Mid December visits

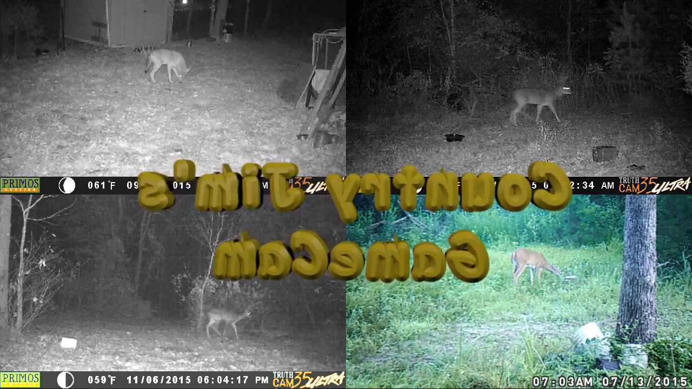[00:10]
I've got about three days worth of recordings on this clip, 15th, 16th, and 17th.
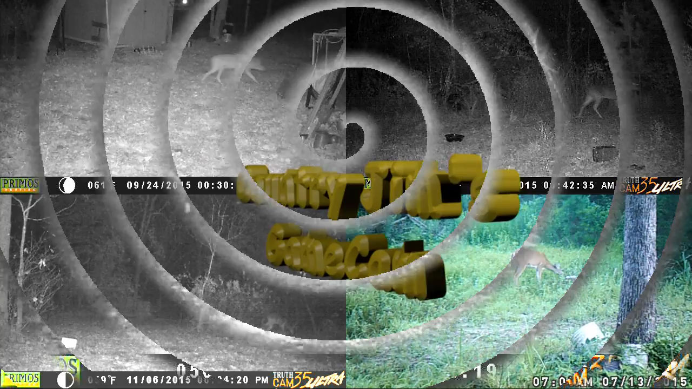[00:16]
There's no animals on this one, it's just the rain,
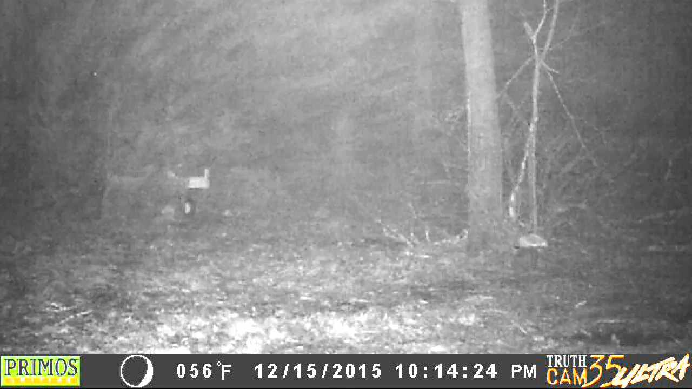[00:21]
or actually that's a mist because the wind's blowing, but it moves around and blows straight towards the camera, and that really looks weird, like that. It doesn't do that very often, usually it's blowing from left to right, kind of like it is now. There's something unusual I thought I'd show. That was on the 15th at 10-15pm.
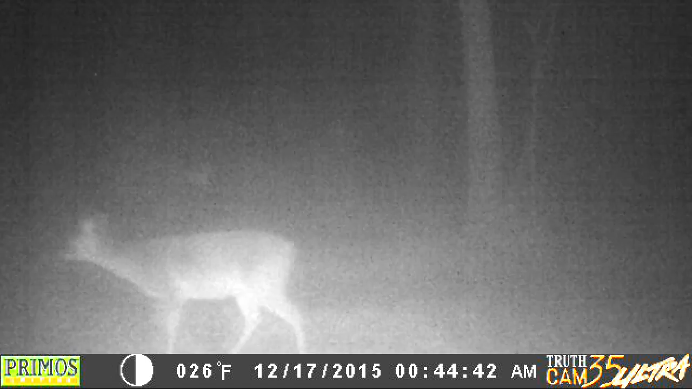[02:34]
They didn't stop and eat or anything. They walked across in front of the camera. I guess they're letting me know they're still here.
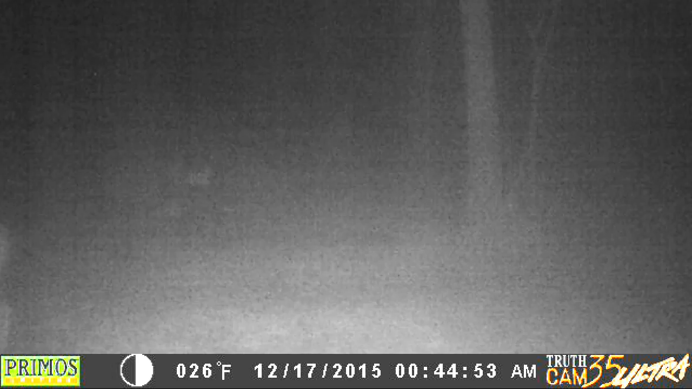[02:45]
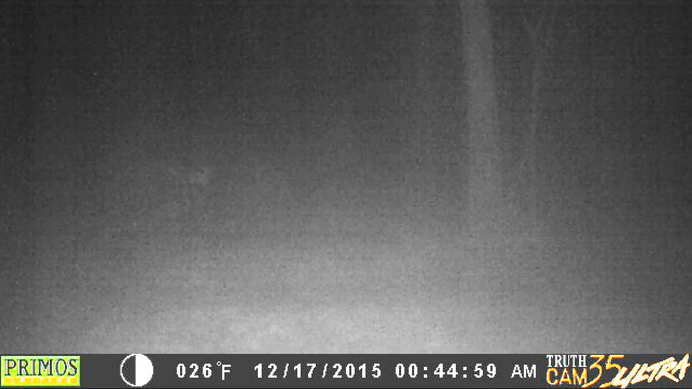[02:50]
Now this next one, I don't know what this is that's coming up. It's not a dog or a cat that I can tell. The only thing I can think of, let me play it back slower. It may be a fox, I'm not sure. They sure didn't like a camera. And that was all my visitors. Y'all have a good day.